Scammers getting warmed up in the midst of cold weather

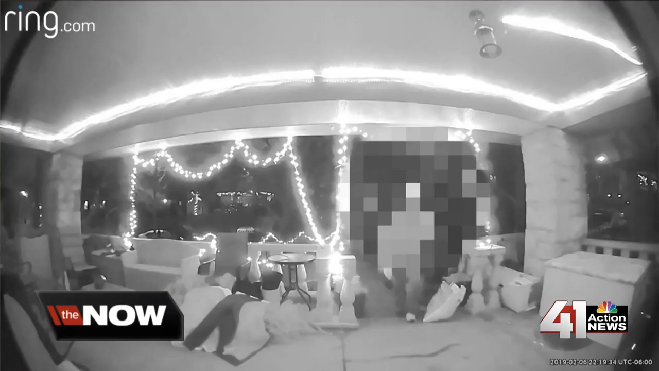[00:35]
Mary's home surveillance cameras caught a man walking up to her front door and fake knocking on it before she spoke to him through her ring doorbell.
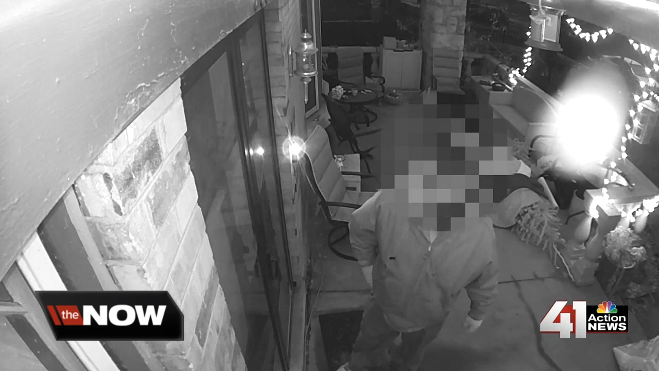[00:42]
Yeah, I was going to see if you had a cup. The man can be heard asking for a cup to use to salt the driveway. After Mary said no, he told her it was already done. Then he was just like, okay, well, I already salted your driveways, so you owe me $20.